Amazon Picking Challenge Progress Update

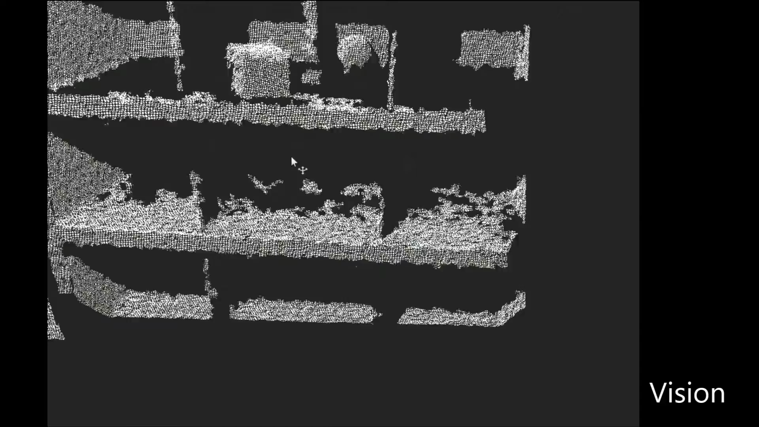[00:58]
Here we see a visualization of the 3D point cloud, which is the core of our perception algorithm.
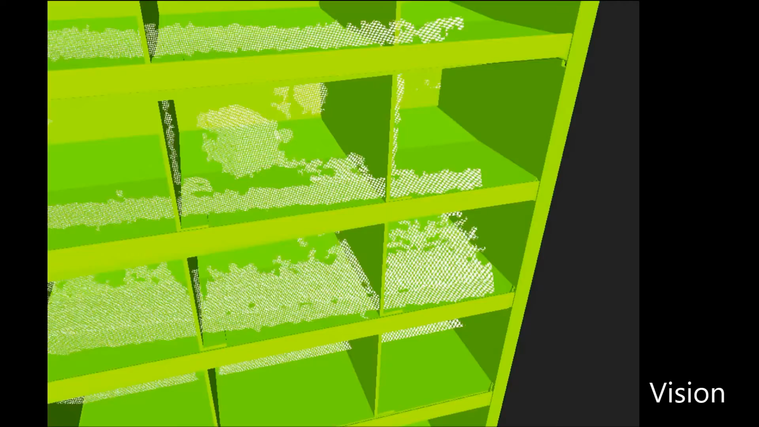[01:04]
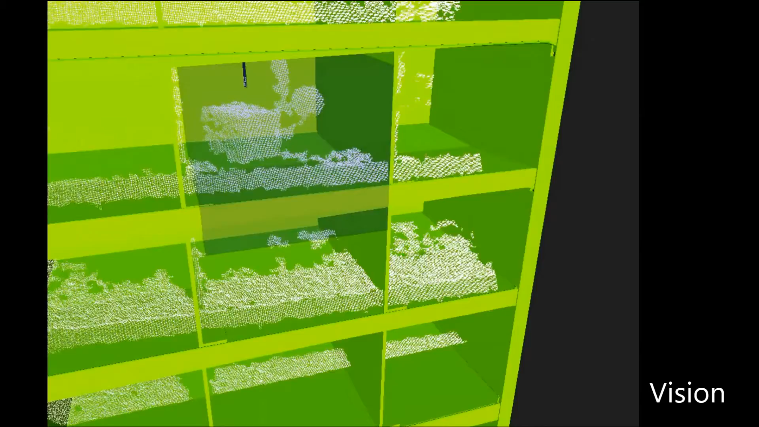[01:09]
Based on the model of the shelf, a region of interest is defined. Only the points within the region of interest are used in subsequent steps.
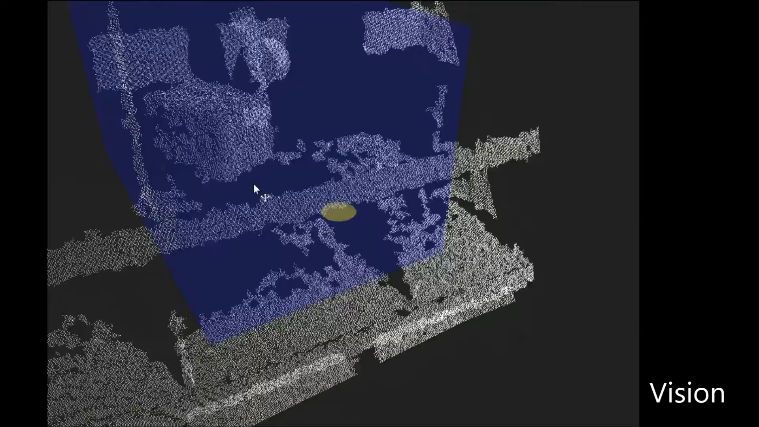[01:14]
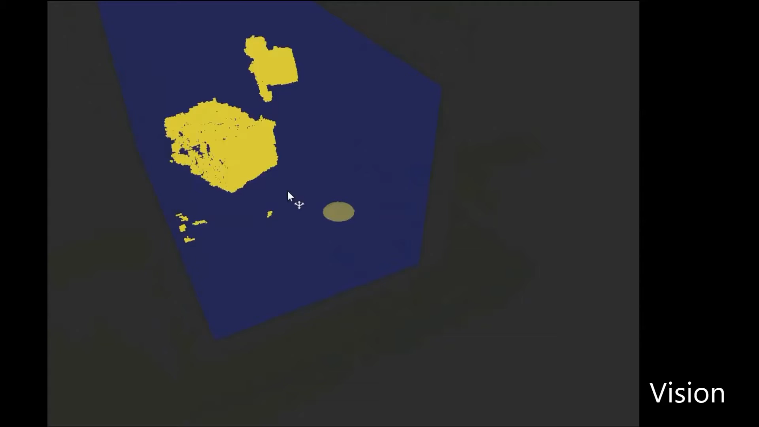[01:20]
The front ledge and shelf are segmented from the point cloud, and the remaining points are clustered.